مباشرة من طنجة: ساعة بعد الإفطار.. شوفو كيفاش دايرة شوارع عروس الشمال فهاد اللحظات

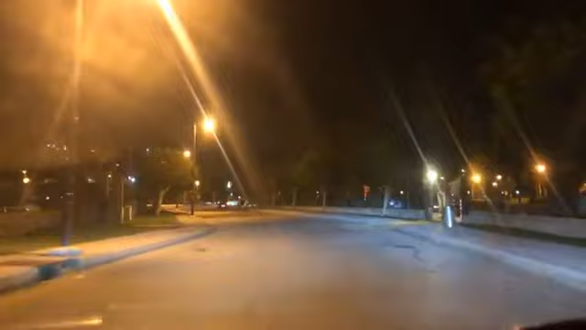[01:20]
متابعي قناة شوف تي في، أهلا وسهلا ومرحبا بكم معنا في هذا البث المباشر من مدينة طنجة.
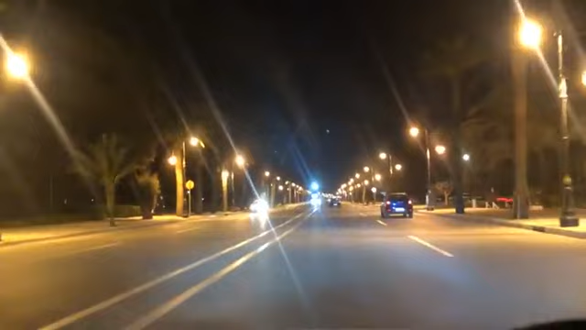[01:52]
مساء الخير عليكم. ما كتحضر معنا هذه الأجواء ديال طنجة بعد الفطور، وتكون لنا مازال خاوية الشوارع ديال مدينة طنجة خاوية. حاليا حنا كنتواجدو في مرابطة،
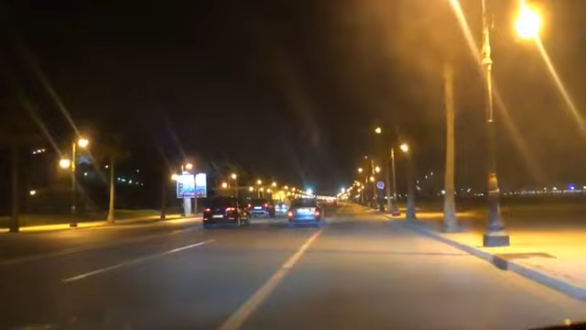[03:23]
متابعي قناة شوف تي في كما كنتو معنا هذه الأجواء في مدينة طنجة من بعد تقريبا ساعة من مور الفطور. بصحة فطوركم، بصحة